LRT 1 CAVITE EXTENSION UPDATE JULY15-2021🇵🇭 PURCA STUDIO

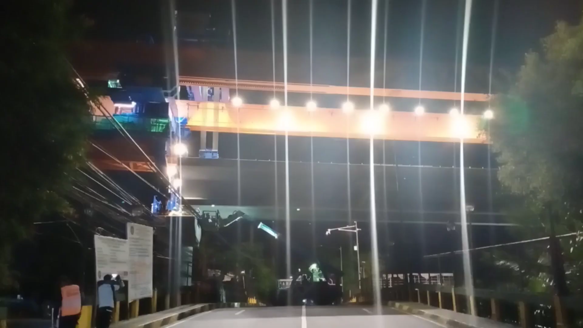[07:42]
ayan makikita po natin yung puspusan po tinatahulan tayo ng aso rito sa malapit
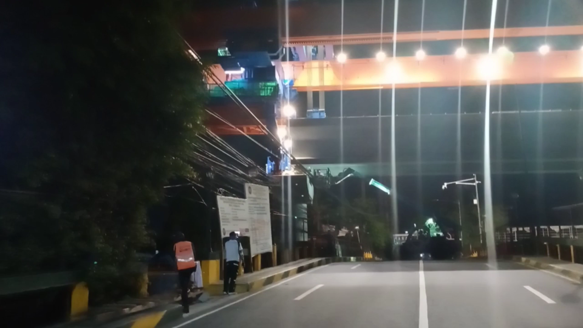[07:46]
sa atin mga pasaway na aso talaga yan po tinatahulan tayo mga kapadyak talaga naman bunga bunga